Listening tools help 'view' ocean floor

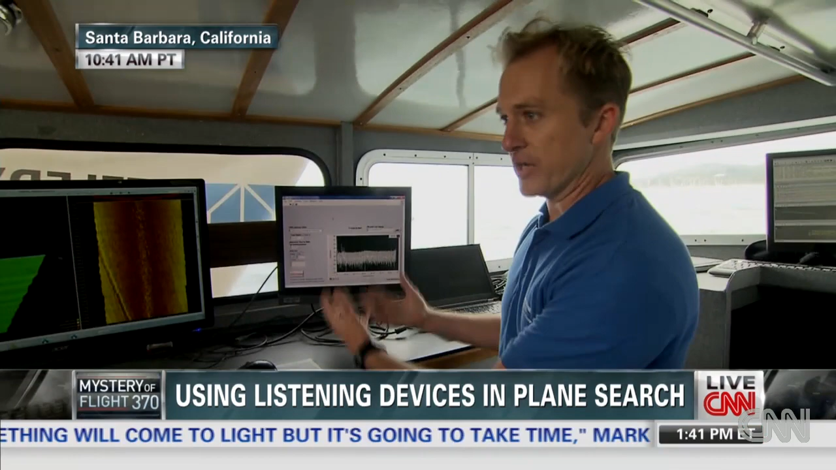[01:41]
And all we really see right now is random ocean noise. If there was the beacon out there, you'd see all of a sudden a strong spike at the 30 to 40 kilohertz range, which is the frequency that that beacon is emitting at.
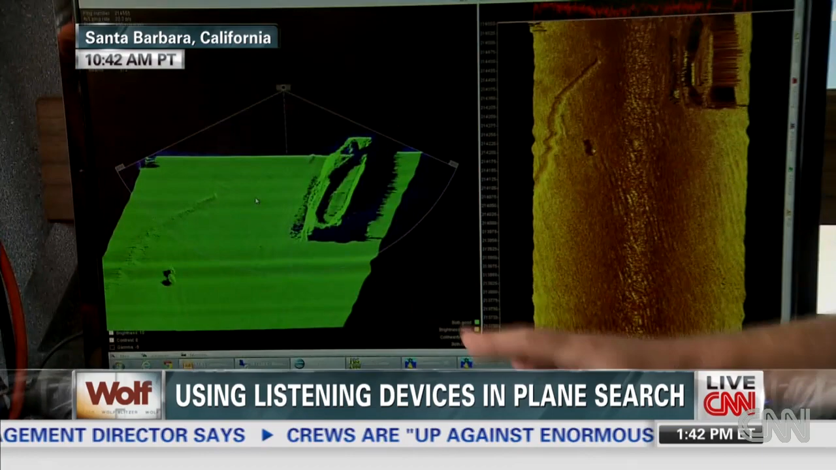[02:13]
And so we're emitting sound and we're looking downward at the seafloor. And as we look down at the seafloor, we're rebuilding, as the sonar returns come in, what the shape of the seafloor is.